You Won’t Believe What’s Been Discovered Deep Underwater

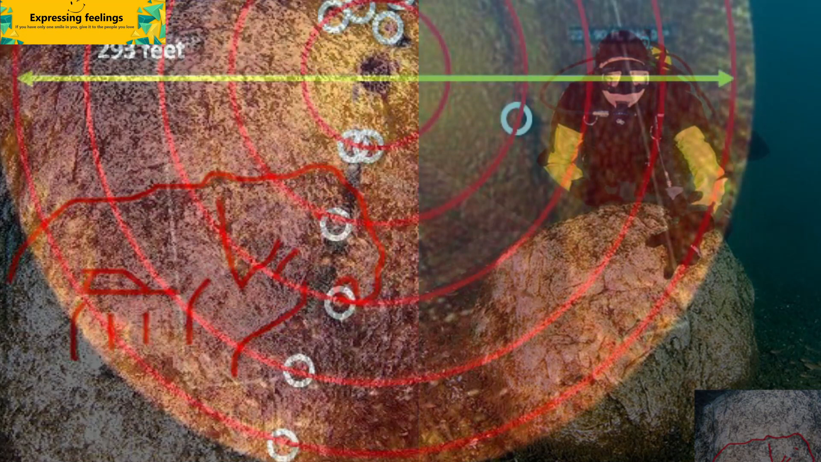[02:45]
Viewed together, they suggest the outlines of a mastodon-like back, hump, head, trunk, tusk,
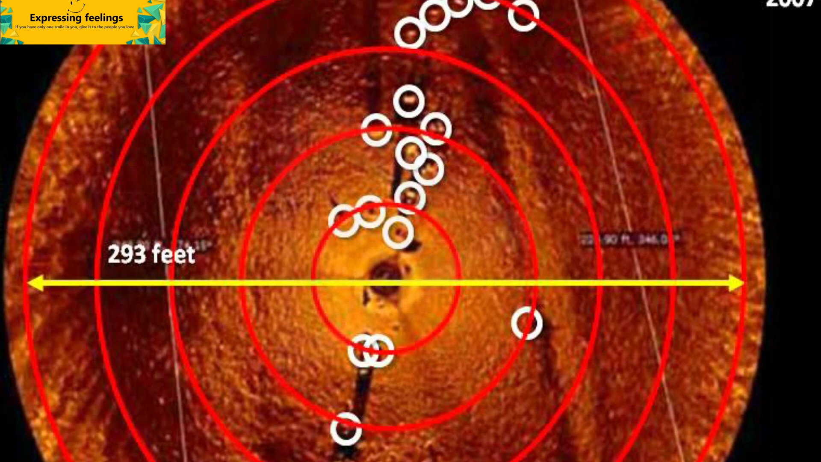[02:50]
triangular-shaped ear, and parts of legs, he said.